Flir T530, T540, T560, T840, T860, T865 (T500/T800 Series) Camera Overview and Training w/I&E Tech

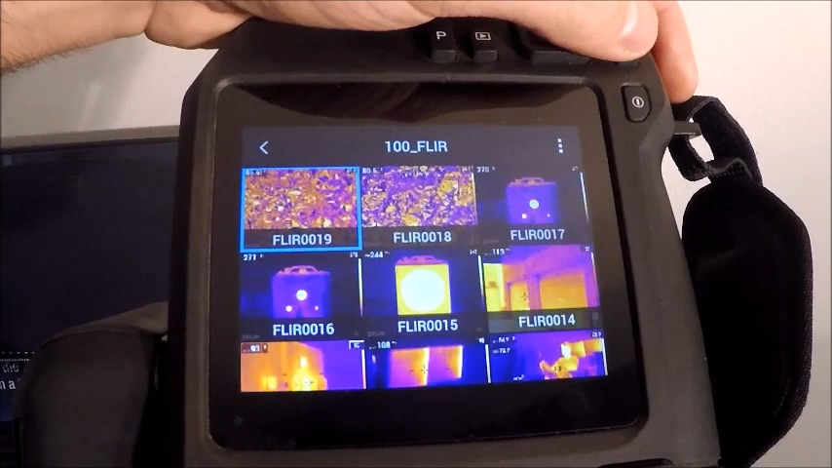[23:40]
If I back out, I can create another folder and name that folder whatever I want.
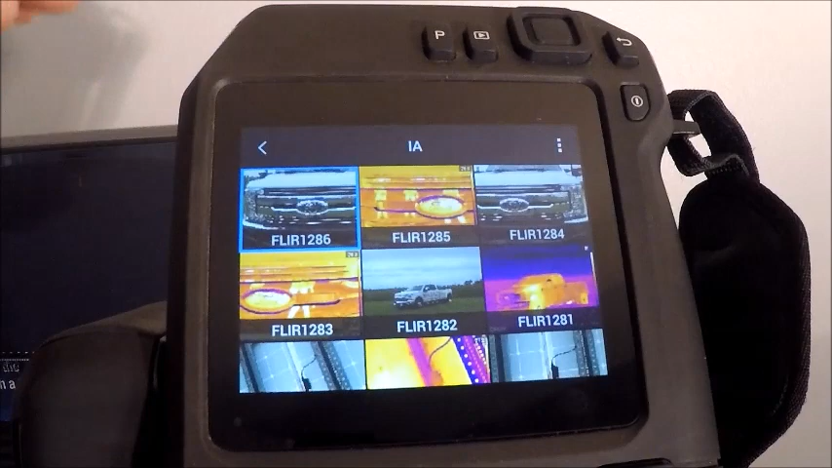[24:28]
If I open up these images here, it looks like I have an image of a truck.
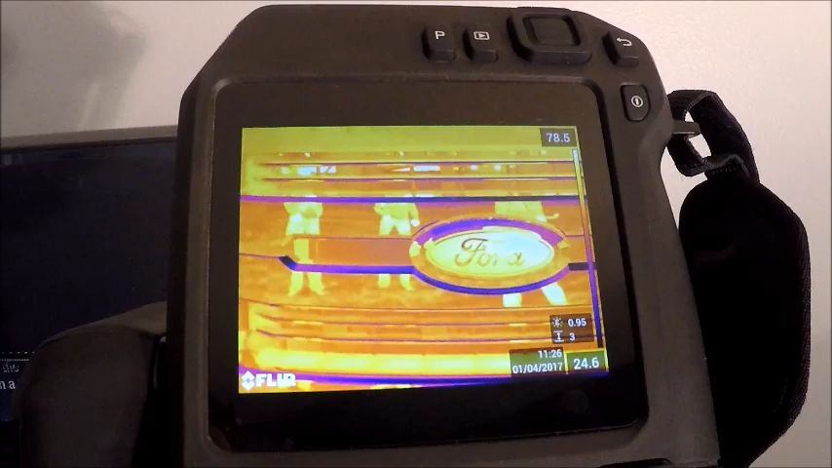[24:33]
If I go in, I have some options on what I can do from the camera as opposed to doing it from the software, even when I'm holding the camera in front of an object. If I store an image, I can do a lot of different things after the fact from the camera that will allow me to analyze the image or put data or spots or text on an image so that when I store it into a report writing software,
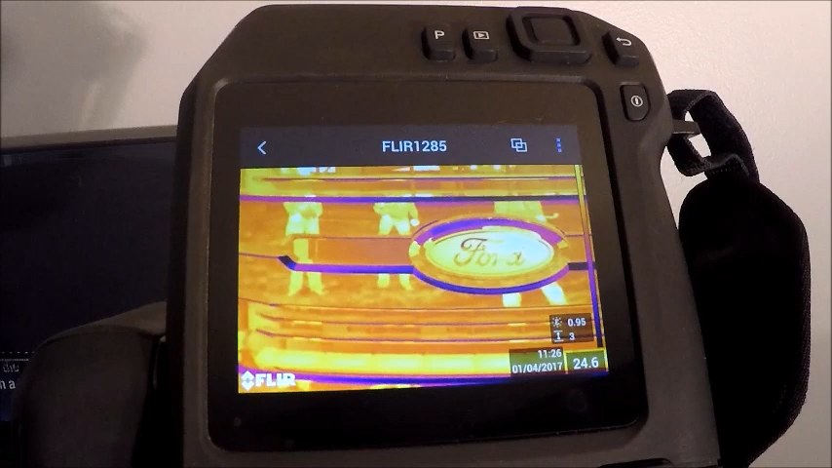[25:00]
I have all the detail that I want so that I can dump it into a report right from the computer. If I go up here in the top right, this will actually show us our visual image.
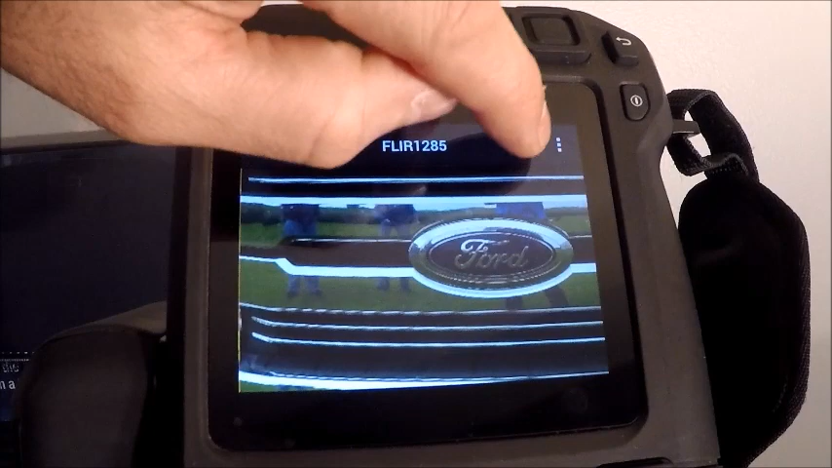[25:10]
So if I tap, it'll switch between the two. And if I hit this pull down menu, I have another set of options up and down that I can edit images with.
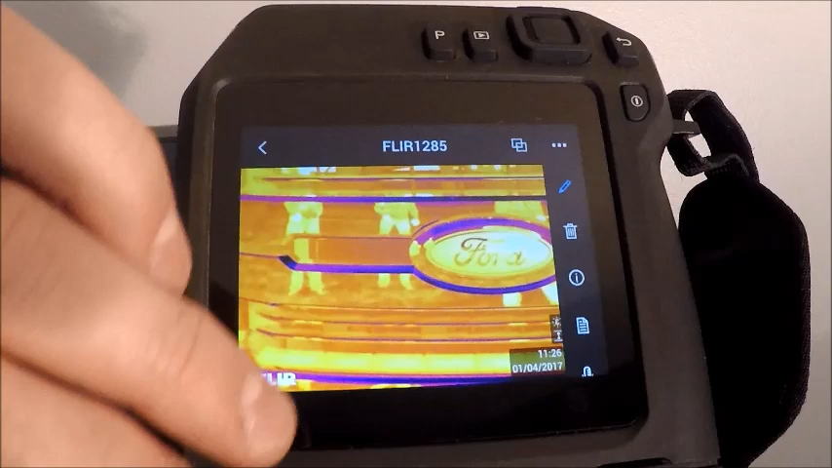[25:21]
So if I tap this first one, this will allow me to add spots. A lot of the things that I covered earlier in the video, I can add boxes.
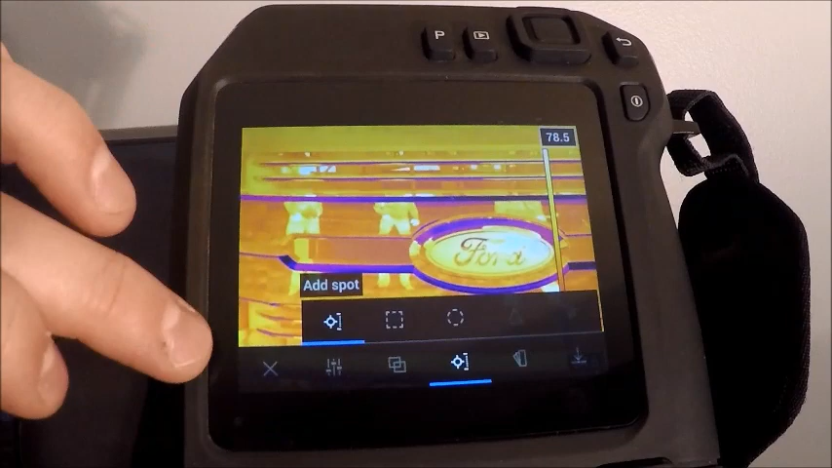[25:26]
I can move this around and find out what temperatures or what from an image stored on the camera.
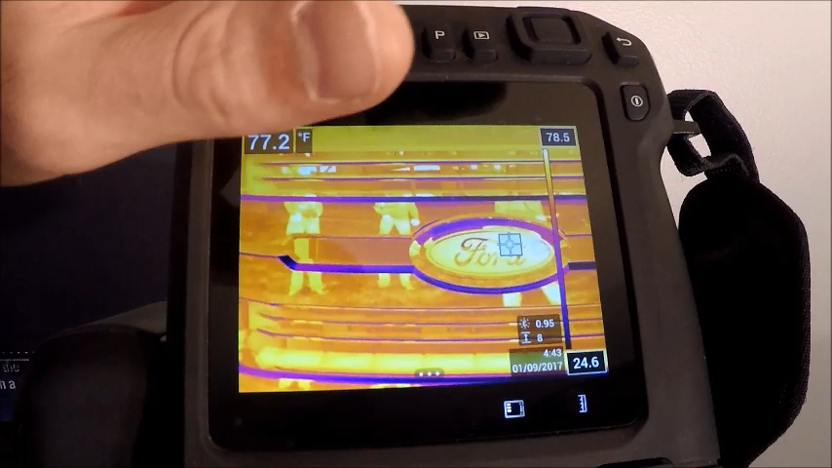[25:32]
On screen: spot 77.2°F
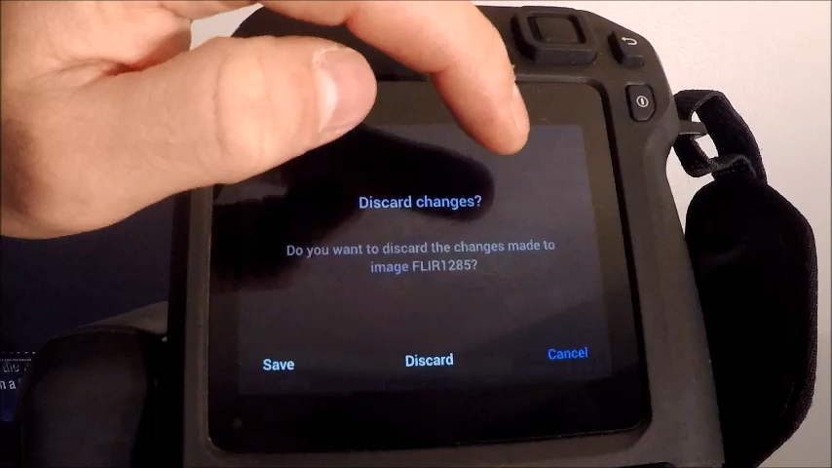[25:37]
If I want to back out of here, I just discard the changes that I was making. The next one over is to dump an image. This is our camera information on the image.
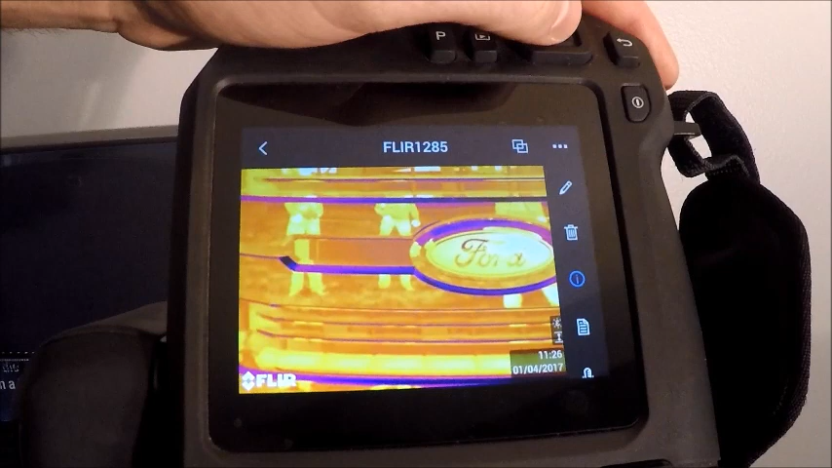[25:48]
So it'll tell us some specific coordinates,
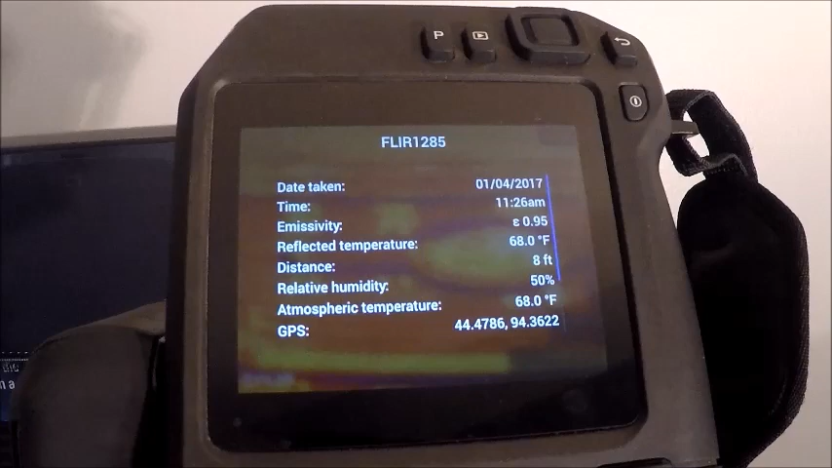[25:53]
the time, the date, your emissivity settings.
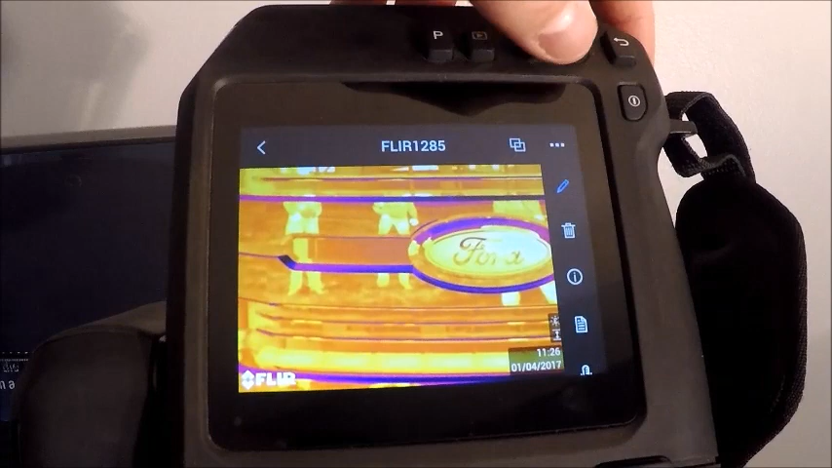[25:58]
Our next one down would be if we wanted to put a note to it, a text note to it, we can type a note.
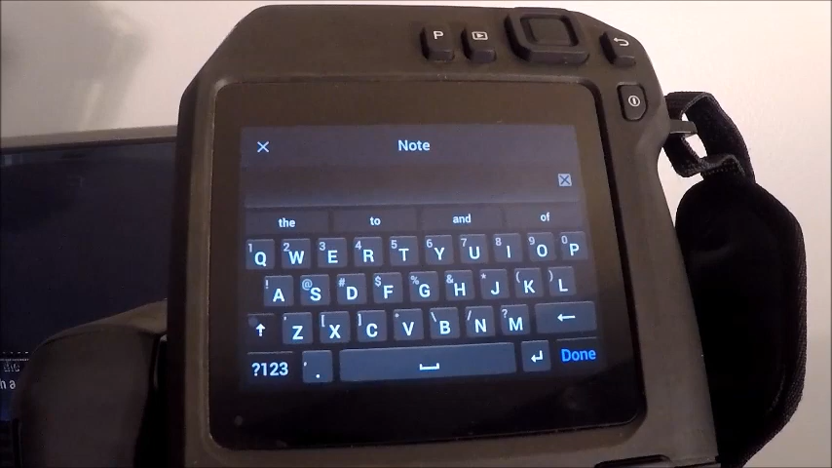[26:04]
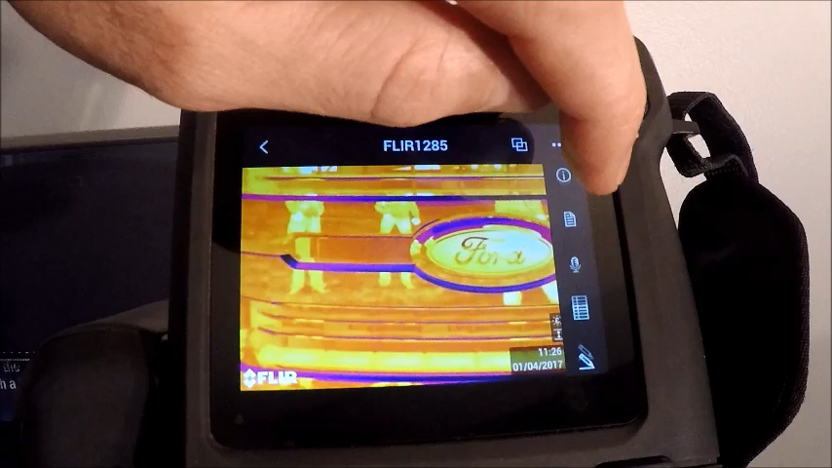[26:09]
And the next one is our voice note. So I mentioned it has a speaker down here and a microphone down here and a speaker up here.
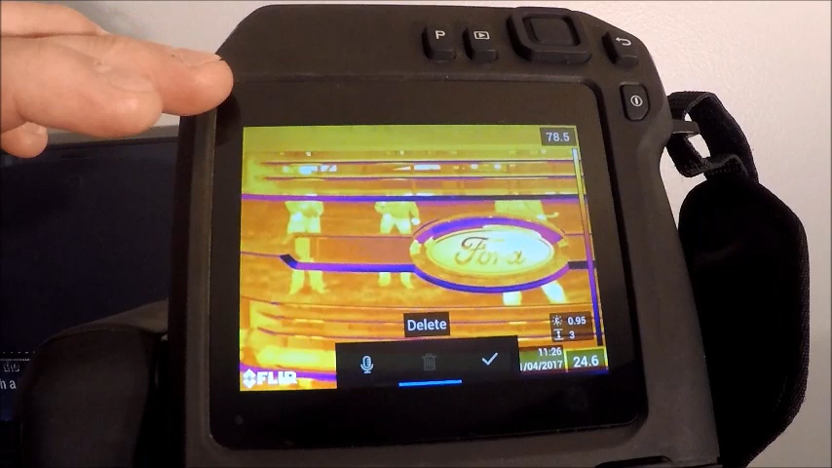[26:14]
I can record my voice as I'm sitting here and select it.
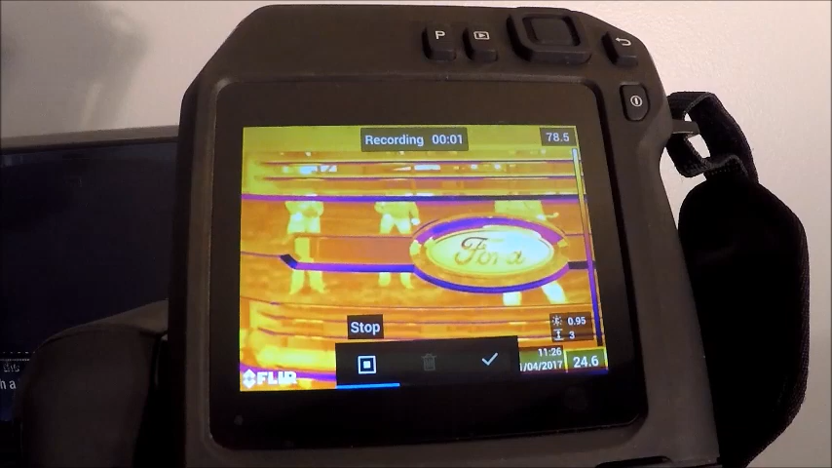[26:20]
And then when I go back,
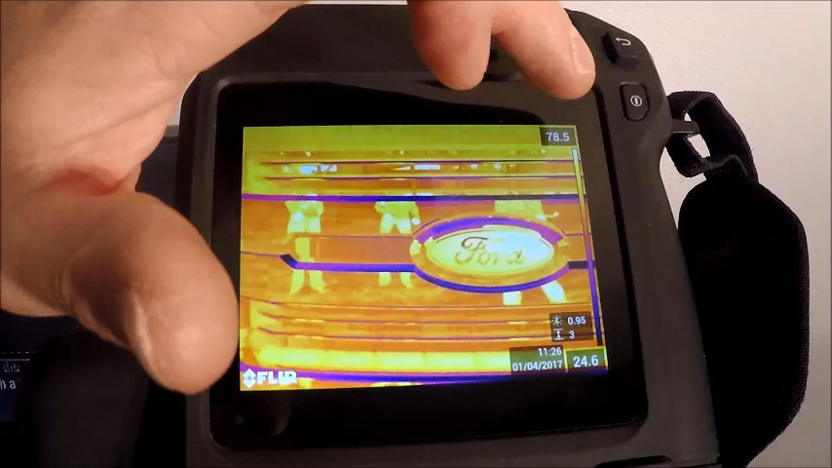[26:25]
I can actually play that if I wanted to so that when I dump it into the software, it'll actually store that voice animation with the image.